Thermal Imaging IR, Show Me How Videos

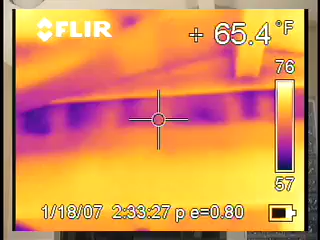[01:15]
On screen: spot 65.4°F
that show where there's significant heat loss as the addition is connected to the attic.
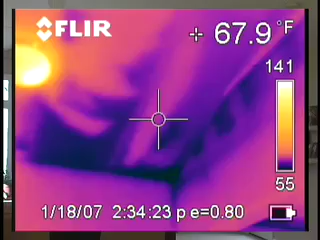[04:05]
On screen: spot 67.9°F
Even in this corner, I see the same differences in temperature that we saw on the inside gable wall. As we continue our scan toward the exterior,
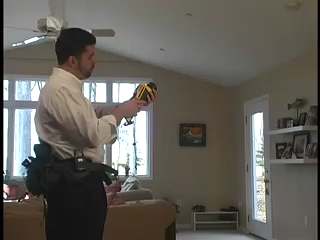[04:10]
I can see several places in the gable,
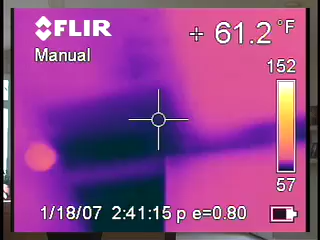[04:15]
On screen: spot 61.2°F
in the ceiling, that are areas of concern. So, as you can see, I'll be looking forward to the remote surface of the interior. As we continue our scan with the in-to-line gable wall.